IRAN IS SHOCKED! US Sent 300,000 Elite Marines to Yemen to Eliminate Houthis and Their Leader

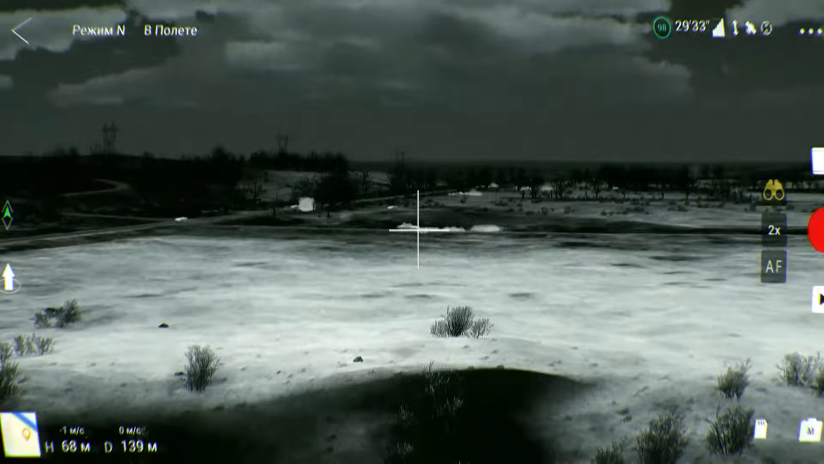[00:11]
крыша, то крыша дома, там группа людей.
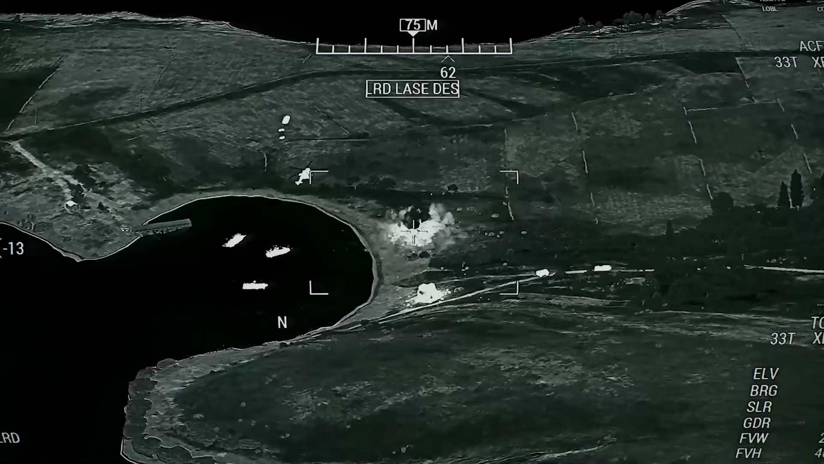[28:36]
Не зажимайтесь. 1360 метров за него. Не понимаю.